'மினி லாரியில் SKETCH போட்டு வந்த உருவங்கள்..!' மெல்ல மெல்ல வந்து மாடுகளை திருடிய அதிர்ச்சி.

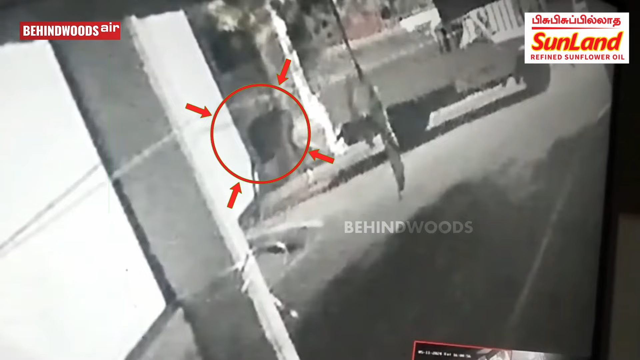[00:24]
மினிலாரியில் வந்து இறவோடு இறவாக மாட்டைத் திரடிச்சின்ற கும்பல் CCTV காட்சுகளைக்கண்டு அதற்சிய இந்த மாட்டின் உரி மையாltryலர்